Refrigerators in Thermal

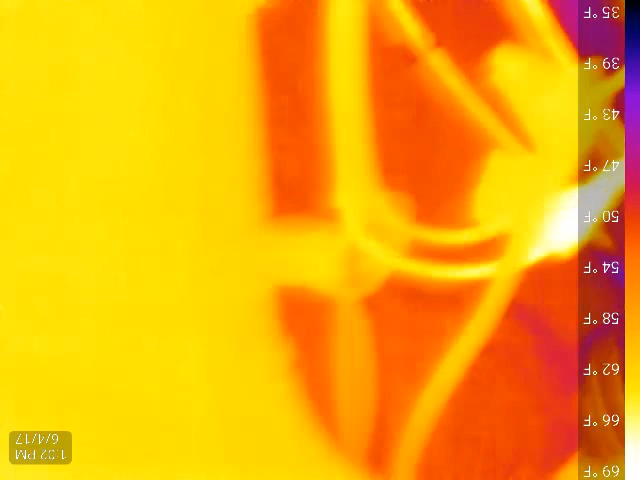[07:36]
I do need to fix this. We do have a hot electrical connection right there, slightly warmer,
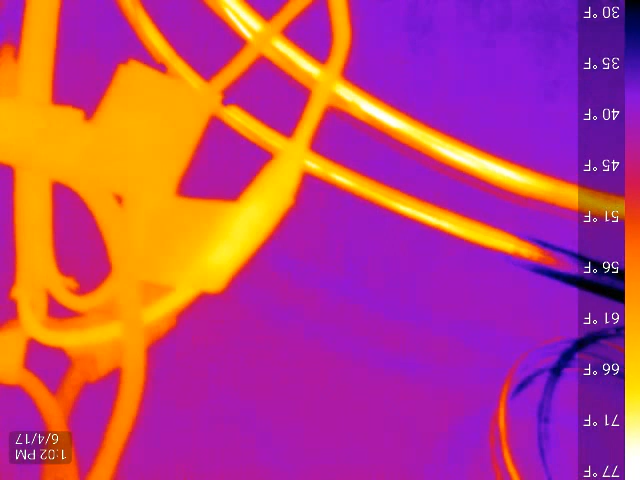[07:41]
On screen: scale top 77°F, scale bottom 30°F
but I mean, it's since I actually can see it, I should tear it apart and fix it.
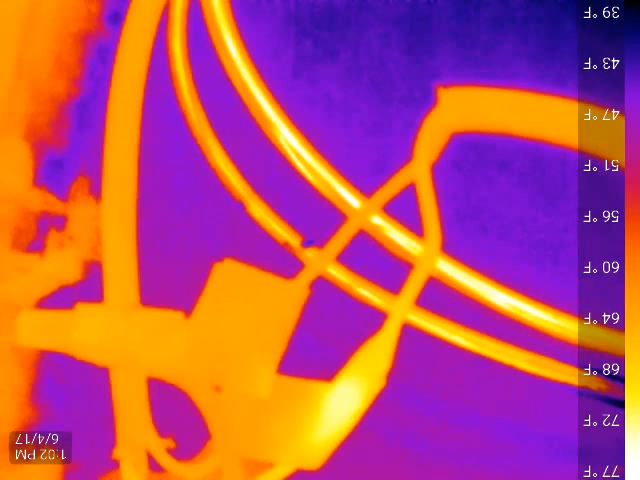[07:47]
On screen: scale top 77°F, scale bottom 39°F
Um, this copper tubing, so I think it's three, it's probably 516s actually.
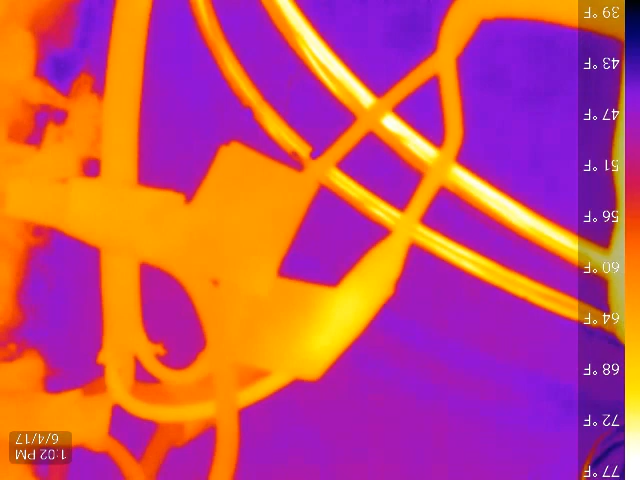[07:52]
On screen: scale top 77°F, scale bottom 39°F
Um, there's a reflection coming off that condenser that's behind me. So, you know, it appears warm.
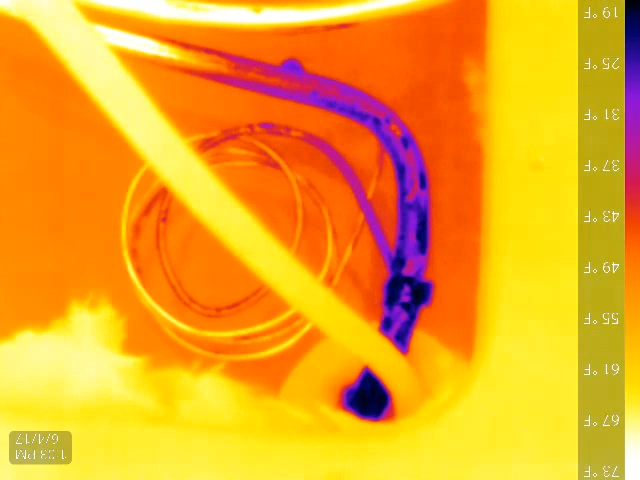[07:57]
On screen: scale top 73°F, scale bottom 19°F
Um, but there's a little bit of water condensate on this uninsulated suction line.
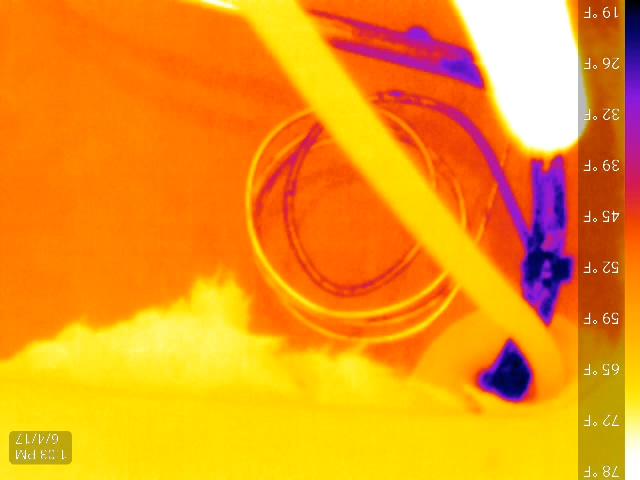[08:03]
On screen: scale top 78°F, scale bottom 19°F
So, um, and it is cool. It is cool coming back. So that's all got to be sealed up.
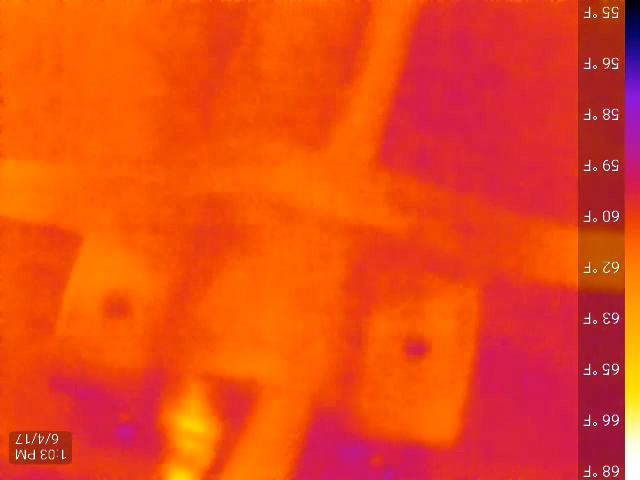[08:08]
So, and I also noticed playing around with it once this compressor really warms up,
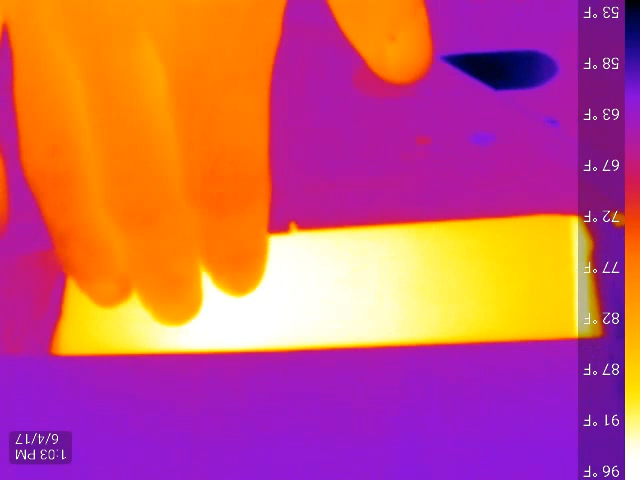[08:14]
On screen: scale top 96°F, scale bottom 53°F
the center of it does get a little bit warmer than the sides.
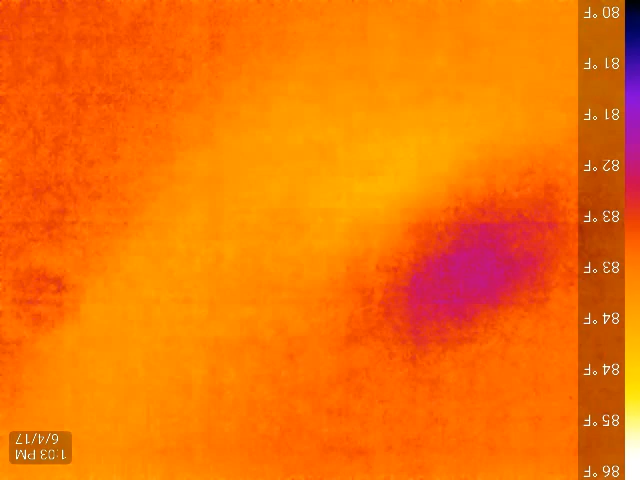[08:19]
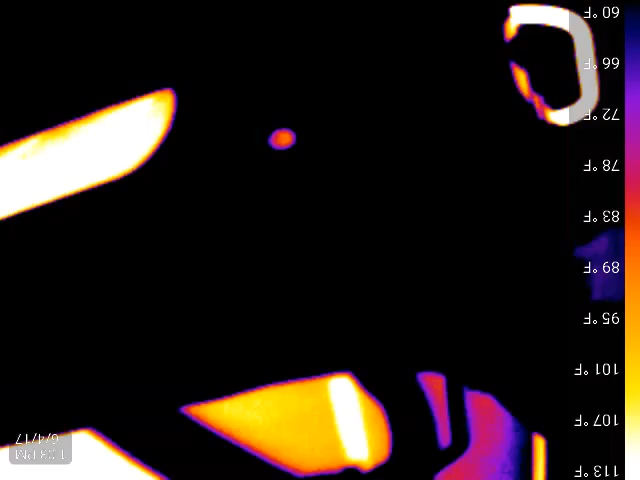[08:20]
On screen: scale top 113°F, scale bottom 60°F
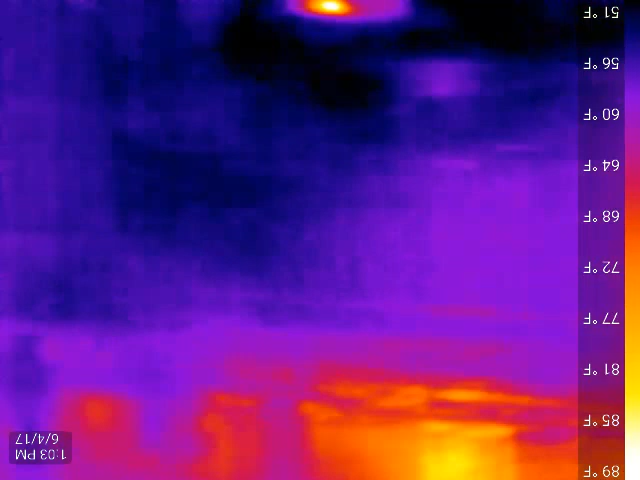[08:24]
One more shot at the evaporator. Now the door's been closed for, whoop, she just shut off.